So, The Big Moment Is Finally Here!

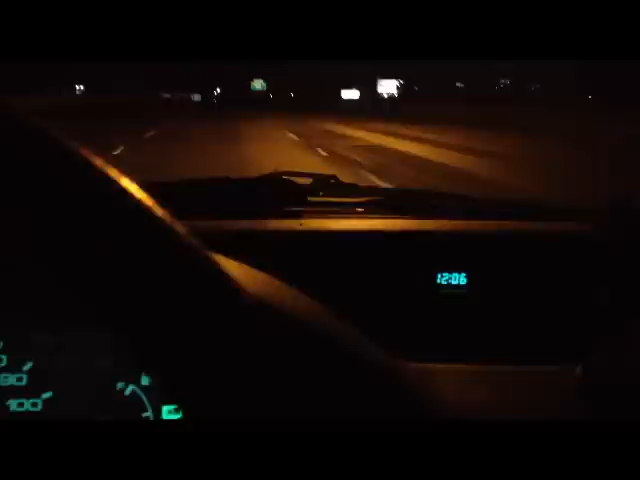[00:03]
So here I am, driving home at, well, it's not actually 12.06, but it's actually literally one minute before midnight right now.
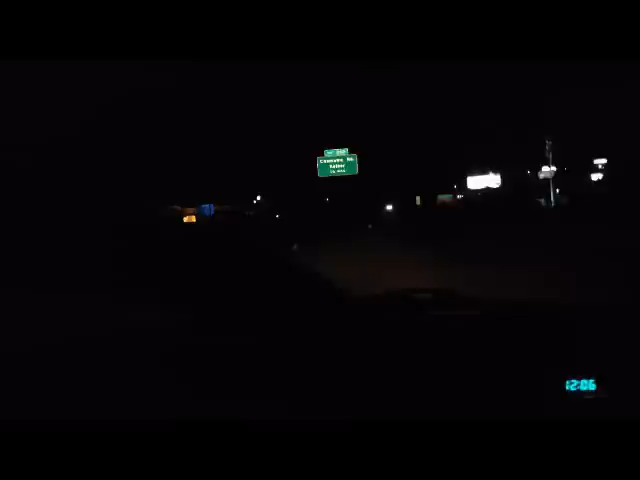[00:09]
It's actually really hard to do this. I really wish that I had like a, like a, some type of mounting device for this that I could do this, but whatever. So I just got off the phone with my mom a couple minutes ago, and she told me that something came in the mail that I need to come take a look at. Luckily, I was on my way home anyways, so that made it a lot easier. So we're going to go check that out. If it's what I think it is, you guys are in for a real treat tonight.